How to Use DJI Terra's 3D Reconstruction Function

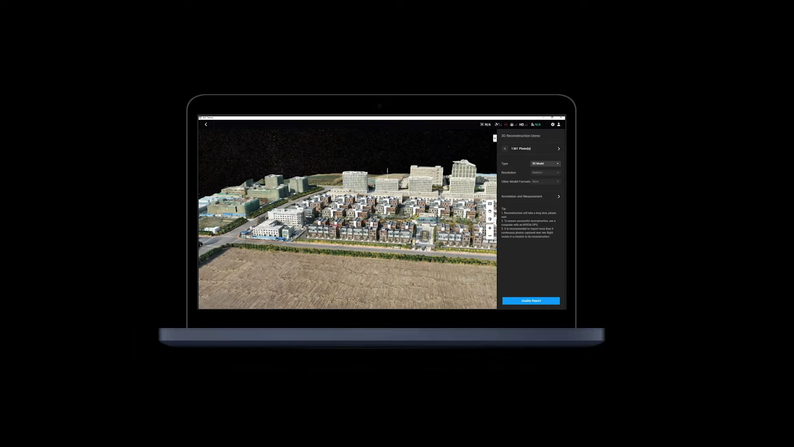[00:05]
3D models with different degrees of precision can be created.
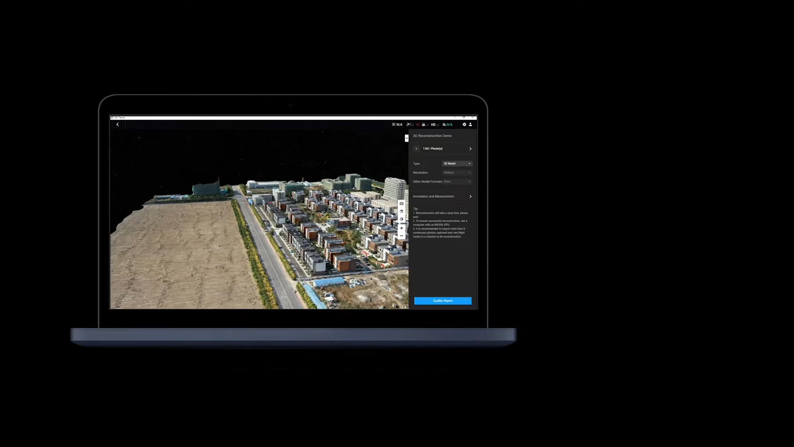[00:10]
In this video, we will show you how to use DJI Terra for 3D reconstruction.
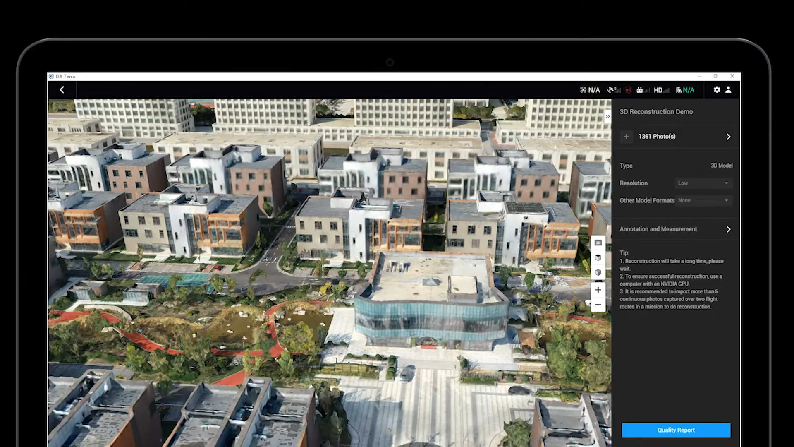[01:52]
and move the model by holding down the left click button of the mouse and dragging. In addition, users can rotate the model, press and hold the scroll wheel, then drag the scroll wheel accordingly, or hold the control key, then hold the right click of the mouse and drag.
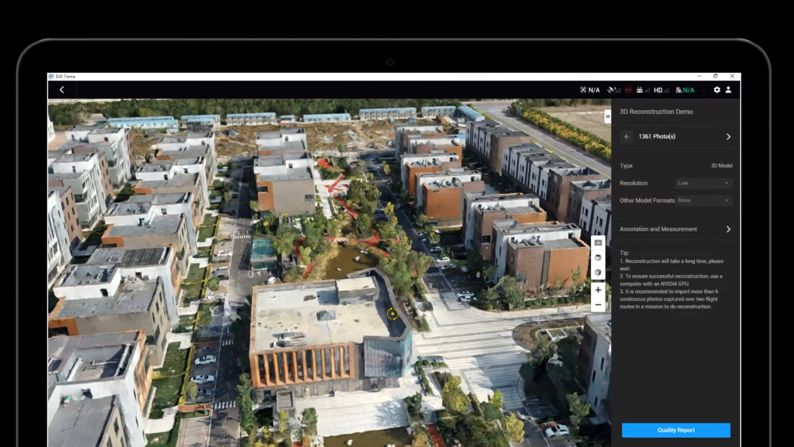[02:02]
After clicking on Annotation and Measurement, users can measure the reconstructed model's coordinates, distance, area, and volume.
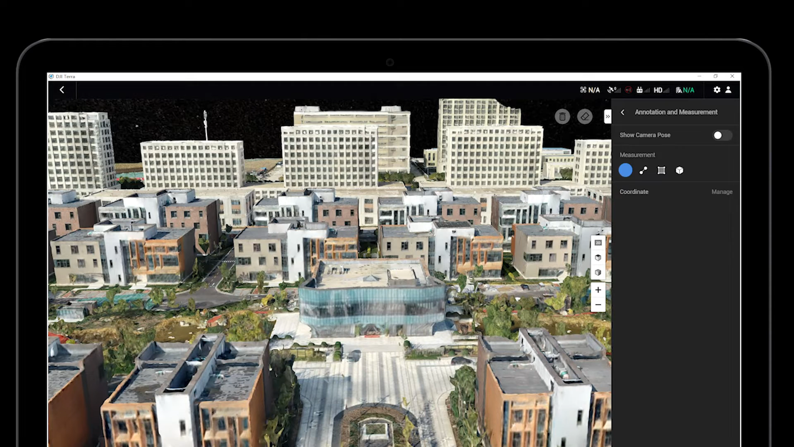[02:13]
Select the coordinate icon and click any position on the model to measure the position's GPS coordinates and altitude. Click on the Distance icon and click any two positions on the model to measure their spatial distance.
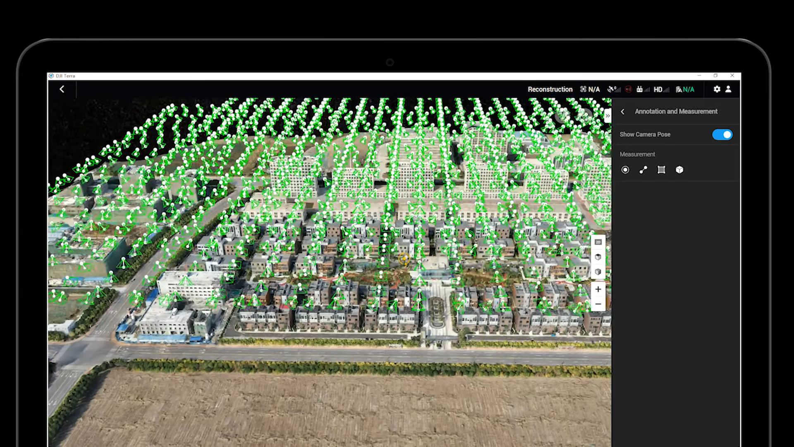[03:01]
Click any position on the model to check the original HD pictures that have been captured in that position.
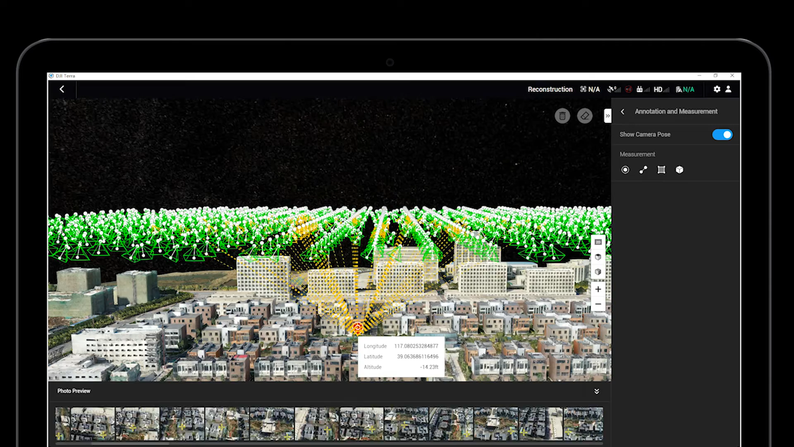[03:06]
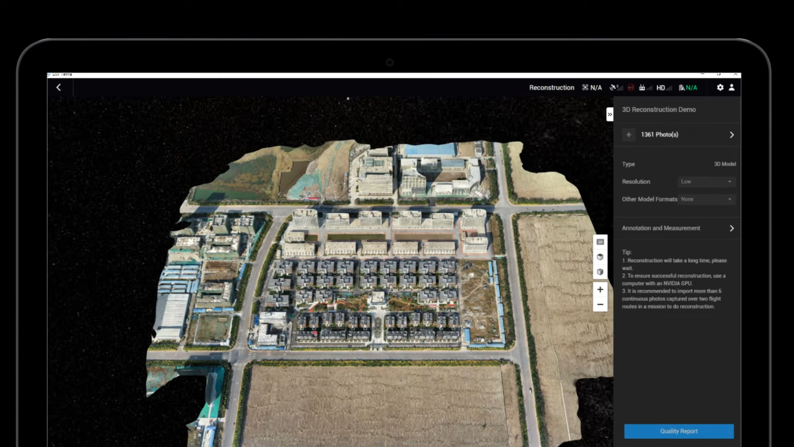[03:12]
In addition, users can export the Quality Report to learn the model's reconstruction quality.